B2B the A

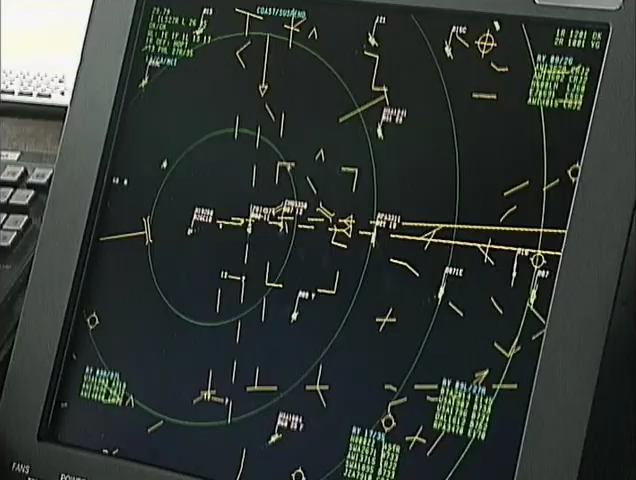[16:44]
By employing the technique of looking at the bright, the ASD, and the entire runway,